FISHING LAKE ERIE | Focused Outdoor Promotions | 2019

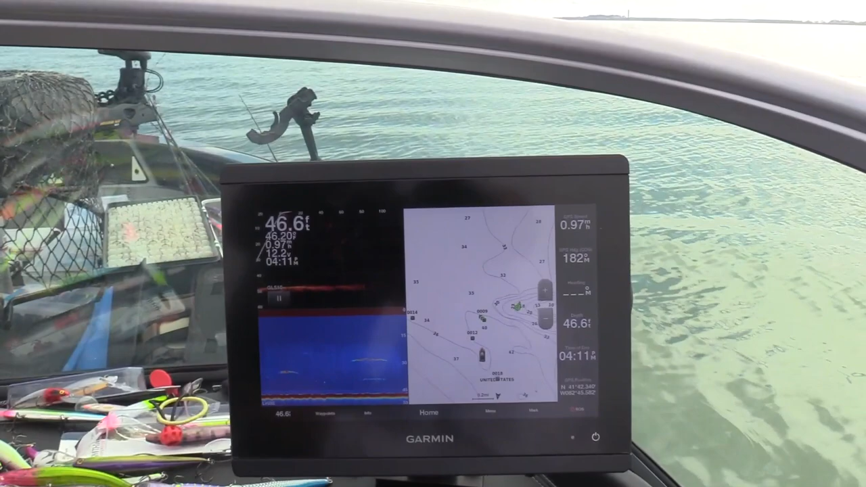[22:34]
at the garmin here the mapping on those things are incredible first year with them very happy but just a nice 28 inch type fish we're going to throw